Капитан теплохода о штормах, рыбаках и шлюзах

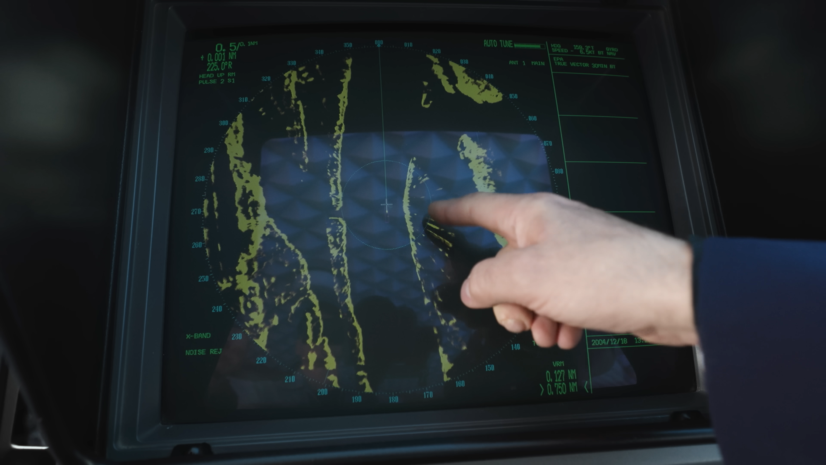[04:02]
Используем прибор, который называется РЛС. Радиолокационная станция.
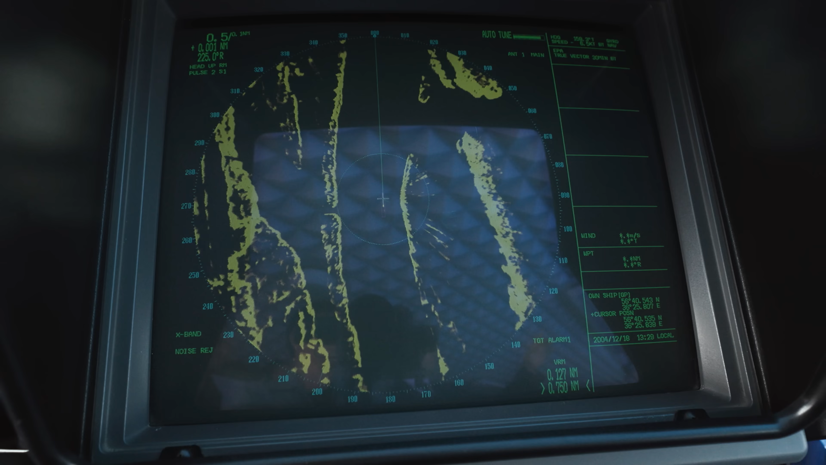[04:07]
Препятствие, которое есть на воде, радиолокационная станция нам отображает. В данный момент тут можно посмотреть. Вот точка движется.